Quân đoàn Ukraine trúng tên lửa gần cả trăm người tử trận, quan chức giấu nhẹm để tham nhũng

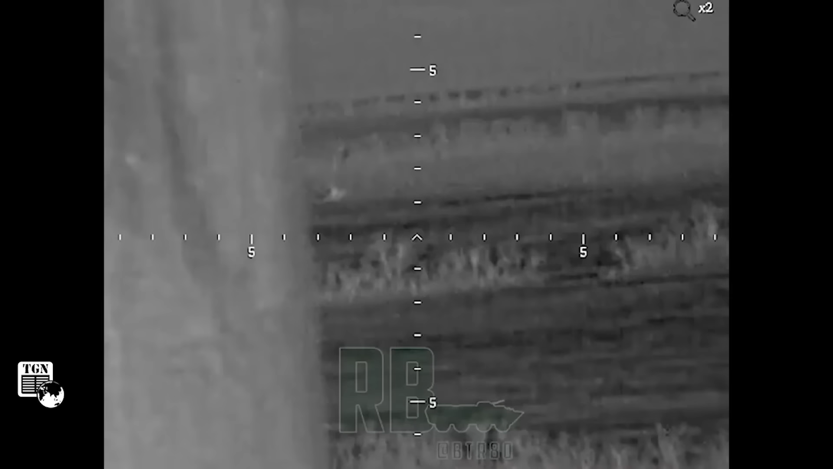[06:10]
COT cho biết kíp tên lửa Nga phát hiện một xe tăng Ukraine đang khai hỏa từ vị trí ẩn nấp trong rừng và bắt đầu theo dõi nó.
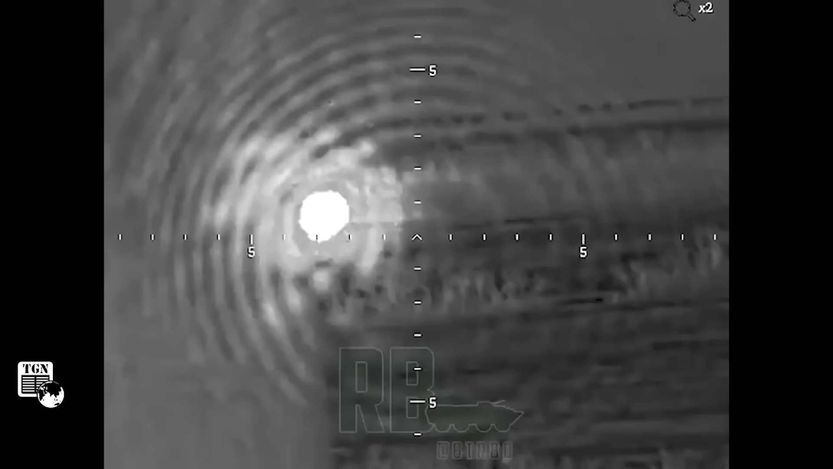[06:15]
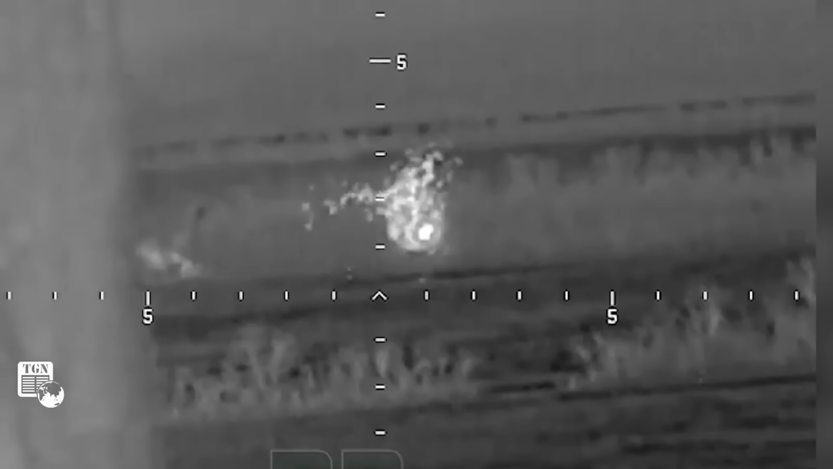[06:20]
Quân nhân Nga kể lại, chiếc xe sau đó di chuyển về phía nam và đi qua khu vực cây cối thưa thất hơn khiến tín hiệu nhiệt bắt đầu lộ rõ. Tôi quyết định bắn đòn đầu, xe tăng tiến vào khu vực mục tiêu và bị trúng đạn. Nó khựng lại trước khi kíp chiến đấu bắn bồi thêm